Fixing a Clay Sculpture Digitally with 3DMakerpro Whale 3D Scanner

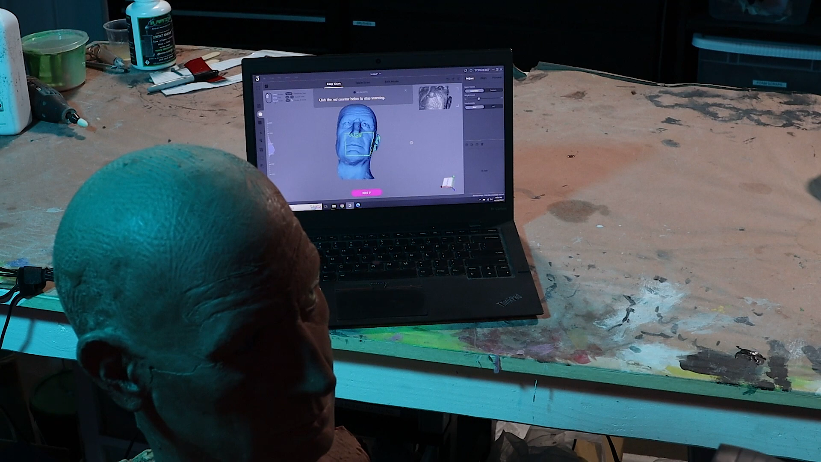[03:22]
into a complete picture. And most of the time, it would take something with two or three noses and merge it into one complete good-looking scan. And so it seems like their
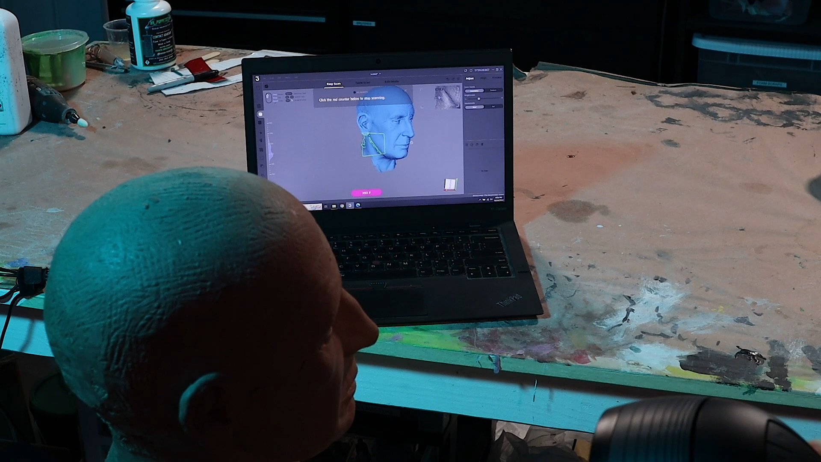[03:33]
tracking whatever system is pretty good. It seems to go very fast, so you can really kind of move and build that scan pretty quickly.
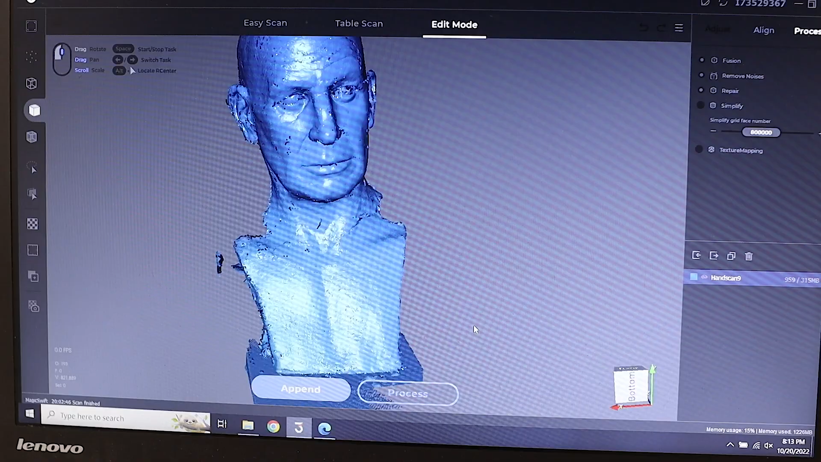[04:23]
And then things start to work out. Now, this is a scanner that is not meant for seeing all the fine little tool marks that I had in the sculpture,
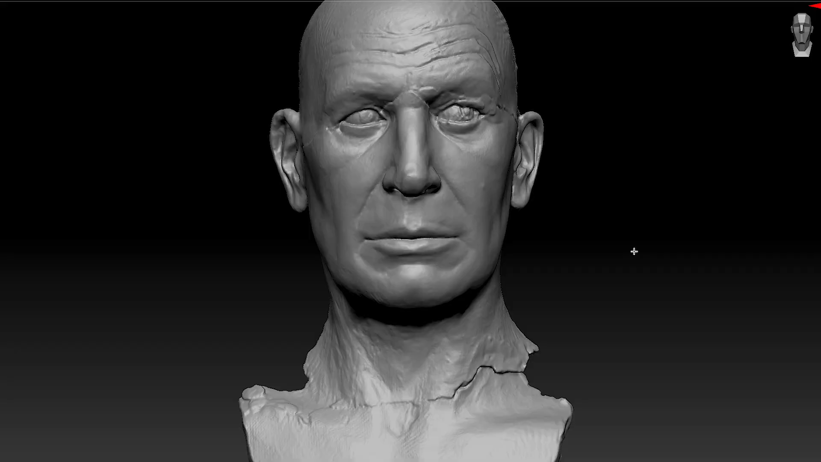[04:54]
about this size or quite a bit bigger. Here's a look at the actual 3D scan. I pulled it up in ZBrush so it's a little easier to see.
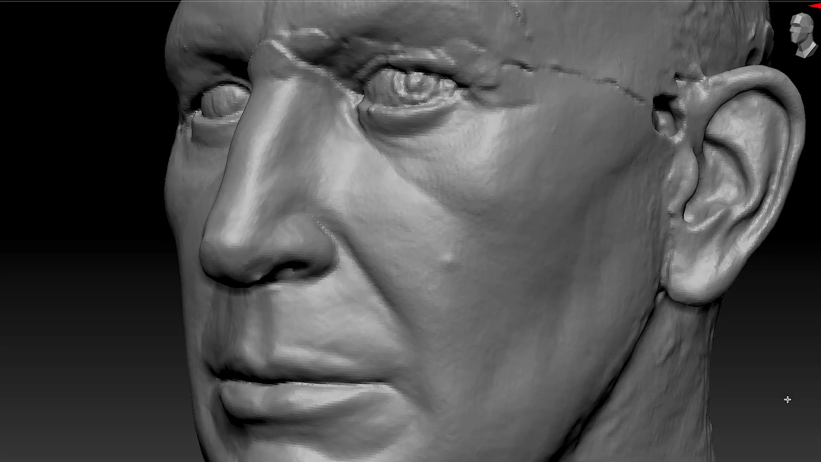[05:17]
but all of the actual shapes and forms we do have.
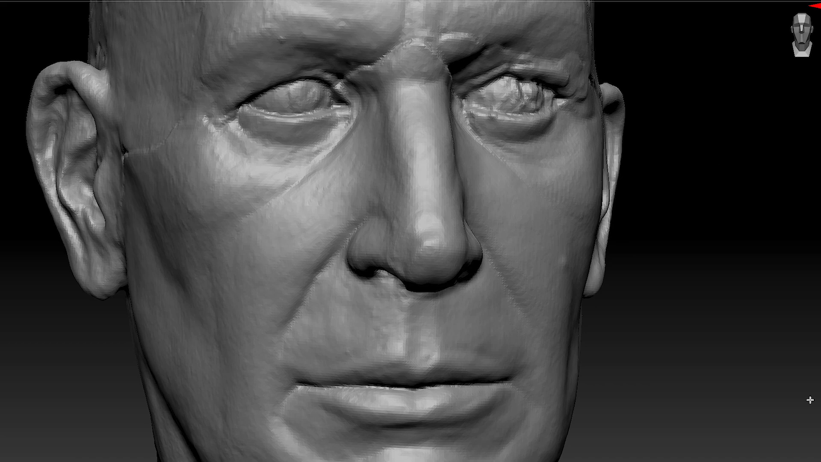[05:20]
And that's going to be plenty for what I need on this project.
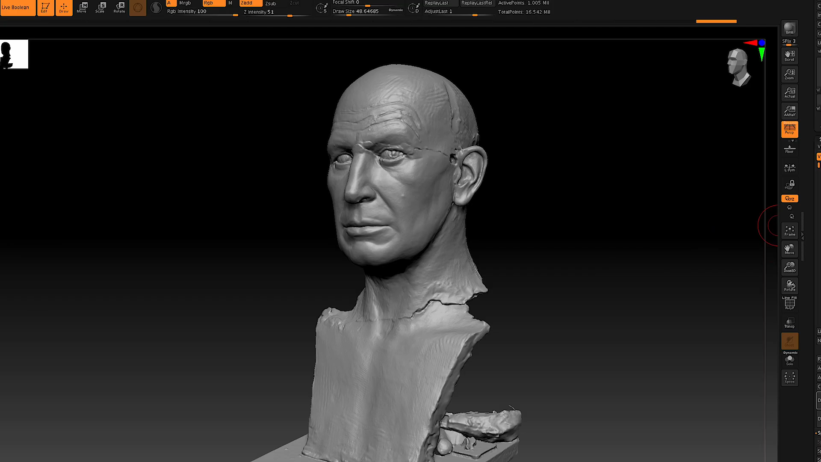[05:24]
So, I went ahead and started refining this a little bit. I didn't do a lot to the sculpture itself, but I added hair and eyes and eyebrows.